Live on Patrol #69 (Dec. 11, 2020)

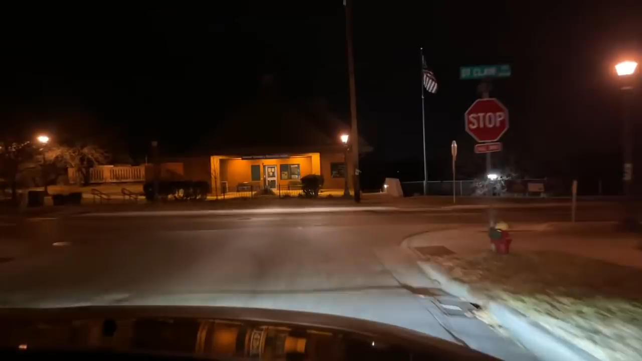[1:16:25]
And I've been waking up feeling better in the morning than I I have in months. This is this okay. So this is kind of the way I would go from Grand. Well, if you know your way around. But yeah. You notice how he stalled there and he wasn't sure if he was supposed to turn down here, right? No, there was a guy crossing. Oh, there was. A citizen. Yeah. It's just the way you are. You just always know. But he ran through that stop sign.
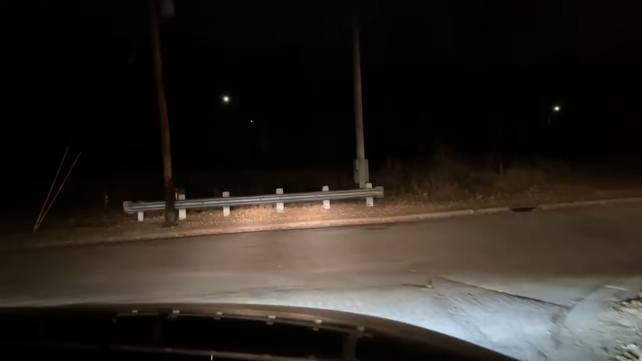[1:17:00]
Yeah. I guess you could argue. I could have a little chat with him. Yeah. Did it again. We don't get down here very often anyhow. Pretty soon we're going to be back where that, stolen is. Yeah, we're right just about there. Copy
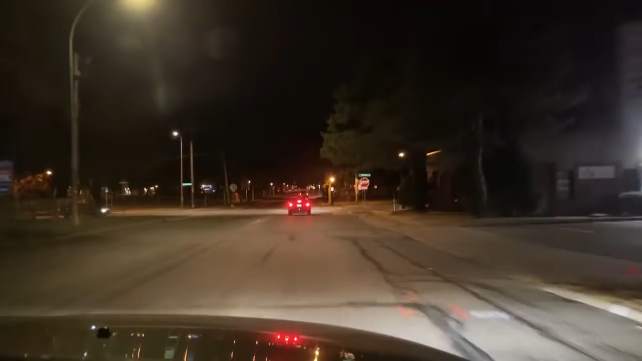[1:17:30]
7 minutes. What do we got there? Foxtrot Delta Bravo? Something, zero something. 026 was the end. Car pull out in front of him like that. It's almost like he's slowing him down for us.
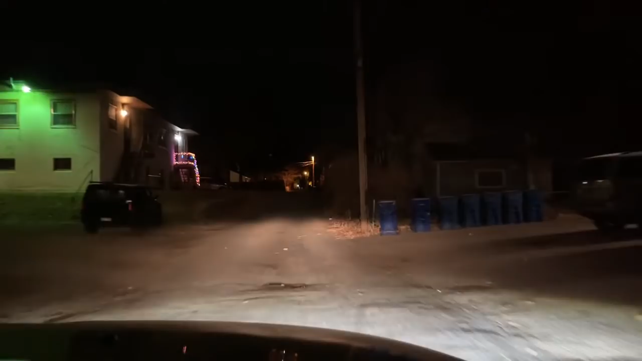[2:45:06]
Sure. 203, please see the bus. We're already here. Copy that. There is that house that's always a problem up here. Mm-hmm. The gangsters. 321. 321. Need a Minnesota license, Charlie Uniform X-ray 941, please.
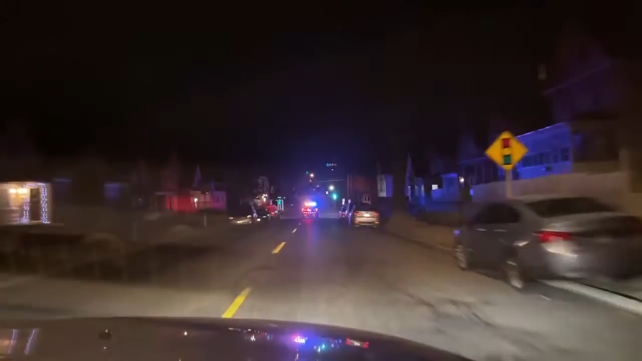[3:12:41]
Copy, 320 on scene, 202. 6-3 on scene. 6-3 on copy. The suspect's now yelling and acting more aggressive.
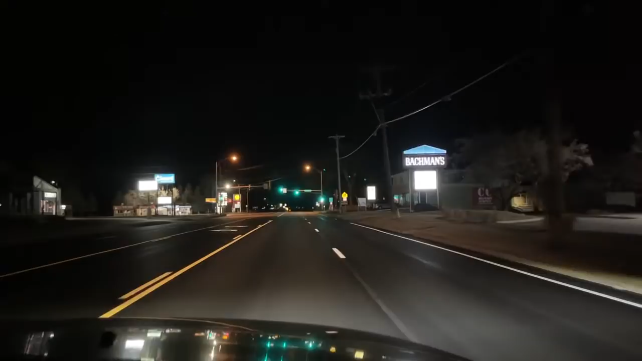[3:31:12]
221. We got to talk to these three young men that are walking down Wiper Avenue at...
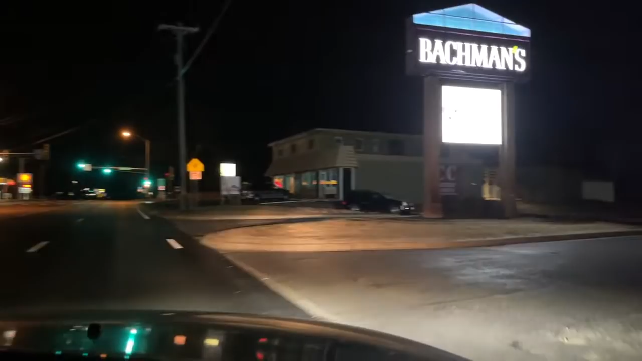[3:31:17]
Where do you want them to stand by? 2:30 in the morning. Oh, they just crossed the street on me. Buggers. Got me a beautiful.